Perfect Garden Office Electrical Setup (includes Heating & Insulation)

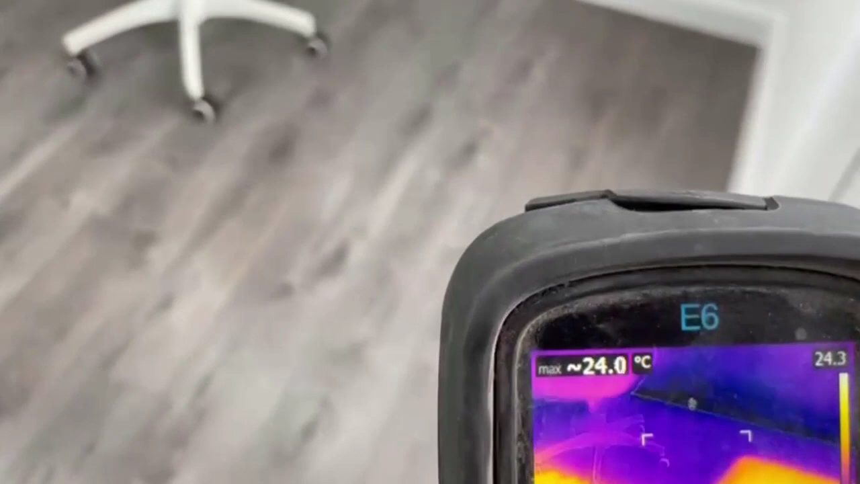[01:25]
On screen: max 24.0°C
The areas there is no underfloor heating, that's where we're going to have the furniture.
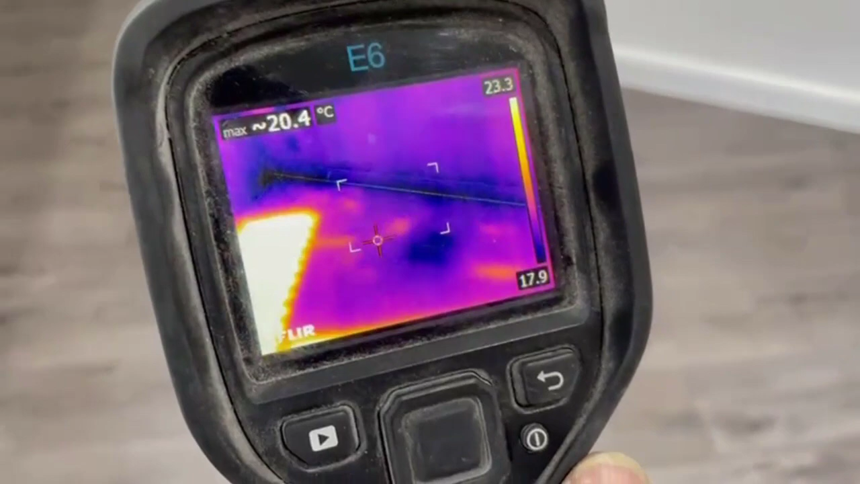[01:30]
On screen: max 20.4°C
We're not supposed to have underfloor heating underneath the furniture.
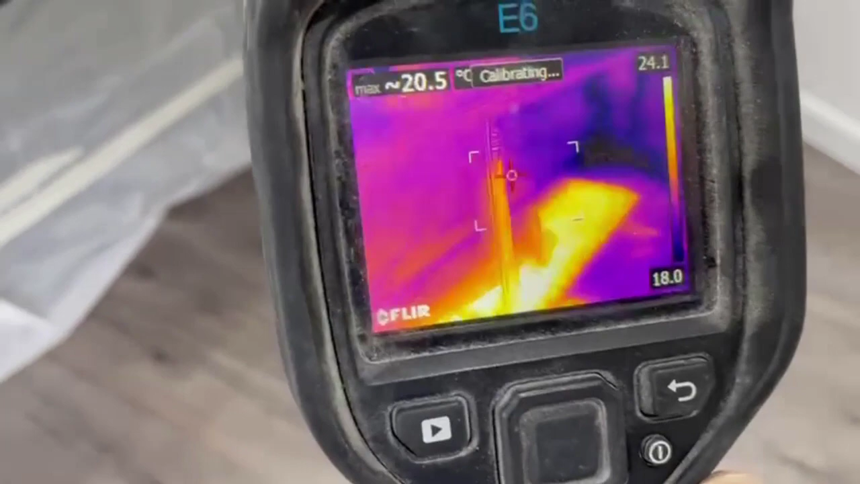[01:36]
On screen: max 20.5°C
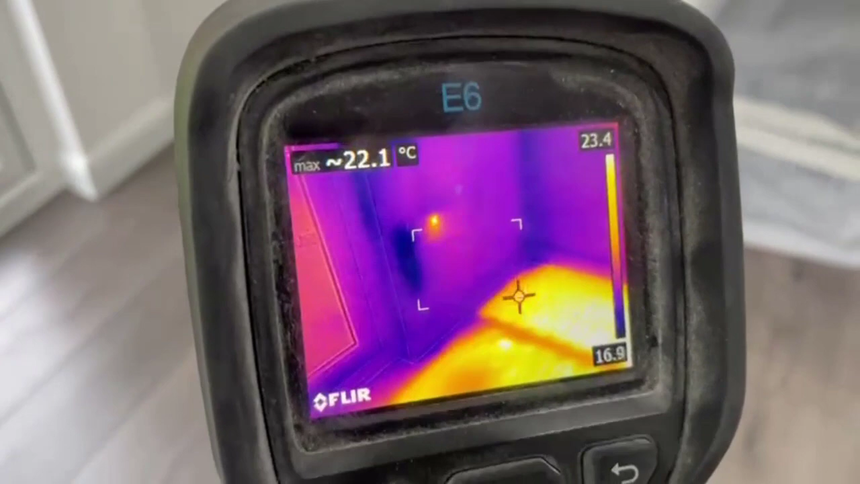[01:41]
On screen: max 22.1°C
What the customer wanted here is one underfloor heating underneath the desk.